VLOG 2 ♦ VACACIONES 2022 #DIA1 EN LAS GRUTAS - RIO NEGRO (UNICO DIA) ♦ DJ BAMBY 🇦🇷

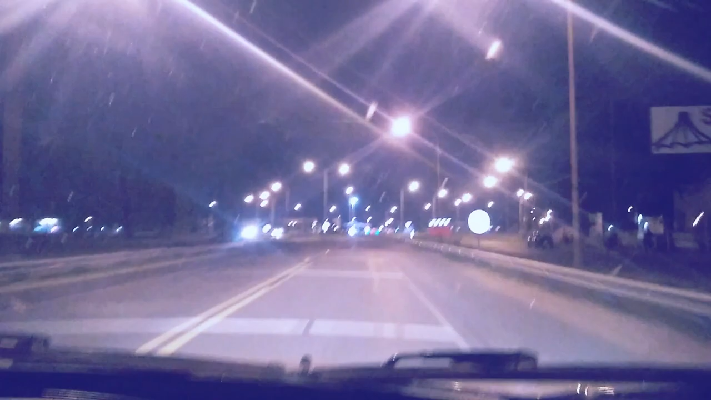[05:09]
Estamos llegando a la... a Santa Rosa, La Pampa puede ser. Dice. Ay.